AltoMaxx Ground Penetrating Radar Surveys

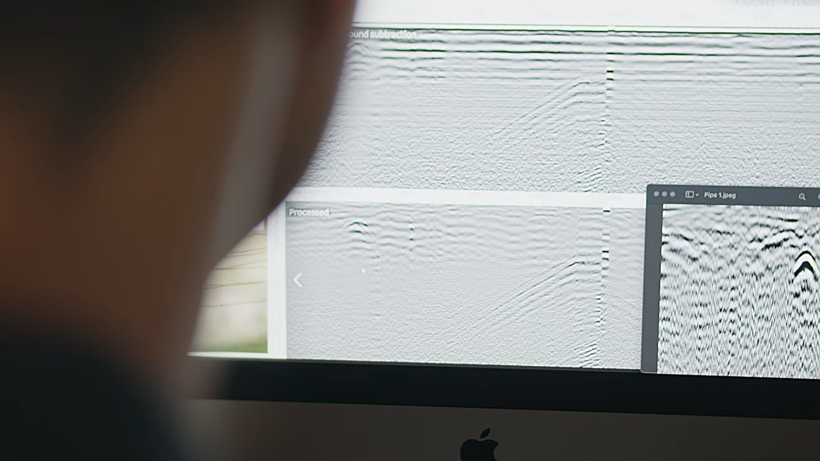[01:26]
It is slices of the ground and the bounces from the objects underground.
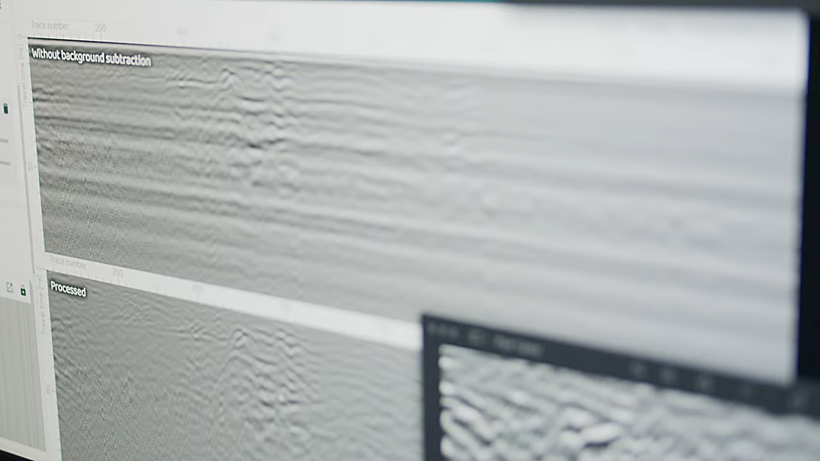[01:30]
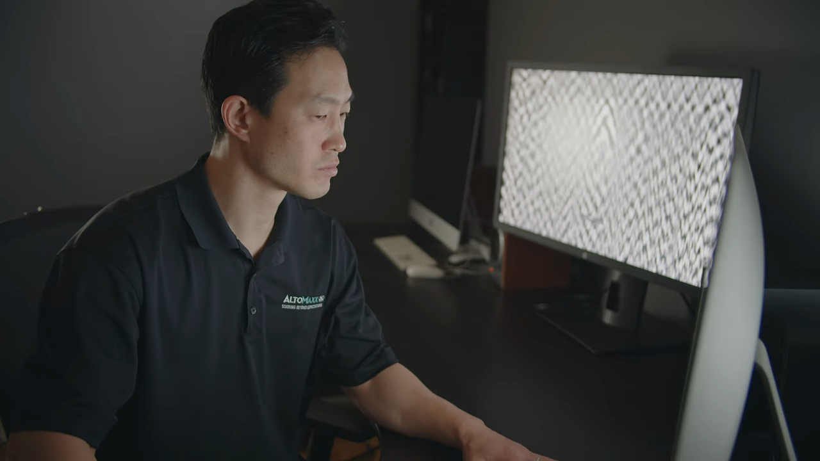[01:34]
And from there you interpret that into whether it's a pipe,
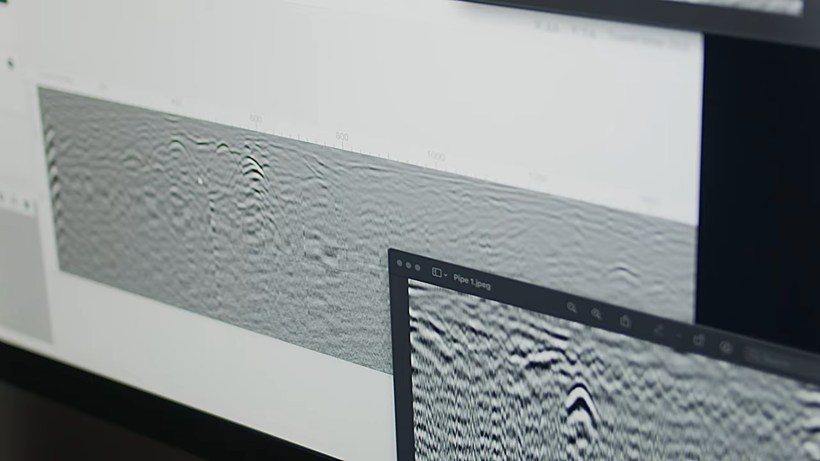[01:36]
whether it's a rock, to soil compaction from the surroundings. It is one of the few tools that we have to give us an idea of what could be underground without actual digging.